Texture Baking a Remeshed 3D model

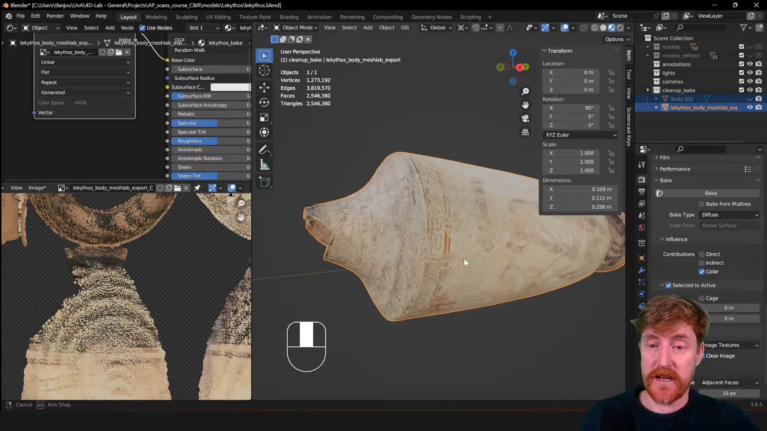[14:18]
so what you can see now what happened is that it didn't properly bake everything.
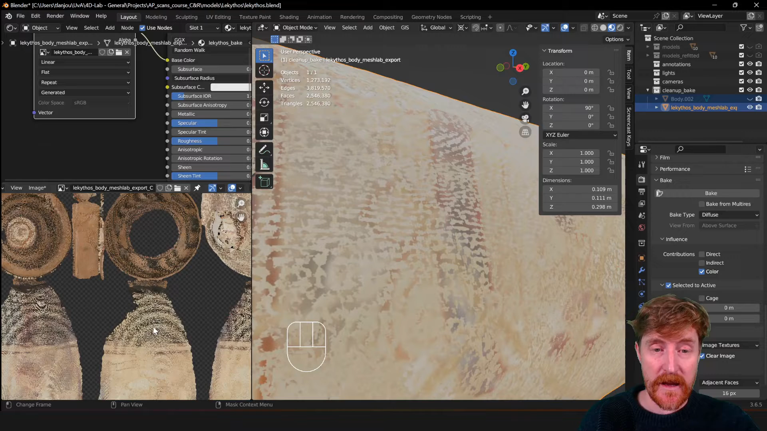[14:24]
And the reason that it did like that is because the new object that we generate in mesh lab is not exactly in the same place as the original object.
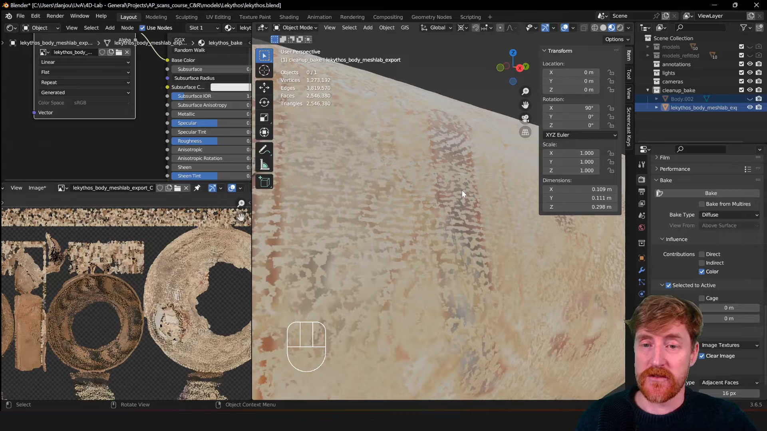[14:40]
So the mesh, there's some slight deviation and that causes some issues with the baking procedure.
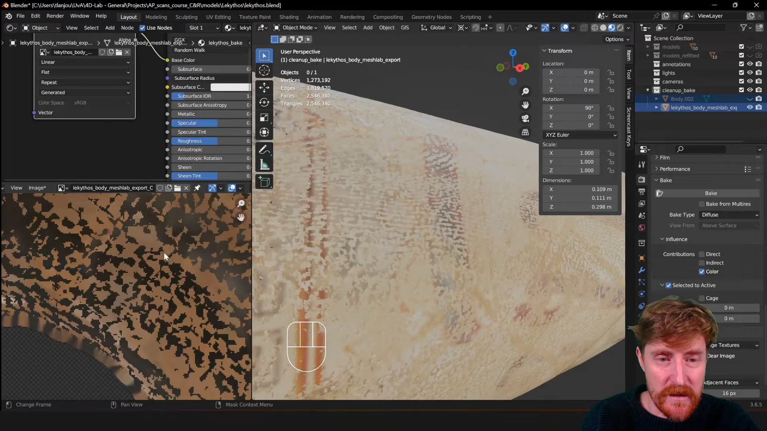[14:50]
So I think, yeah, it may not know exactly what the front and the backside of the faces are.
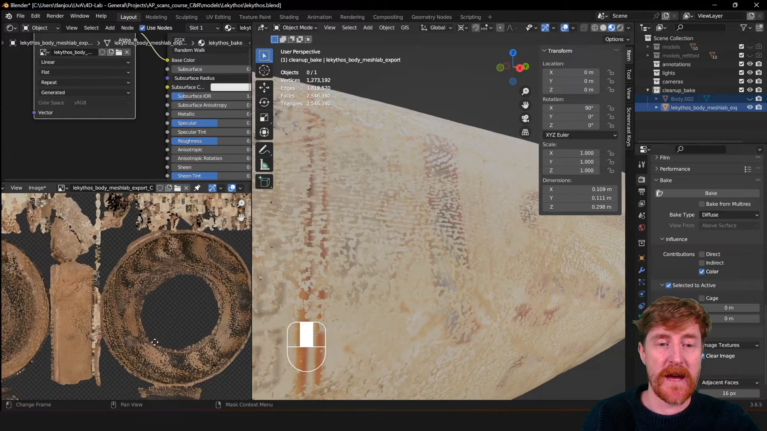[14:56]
So how do we resolve this? Well, I was talking about this earlier. There's this setting here, extrusion. So it is useful to kind of extrude the object a little bit. So that is the active object to inflate it, they call it here, to make sure that it's kind of entirely encapsulated, encapsulates the original object.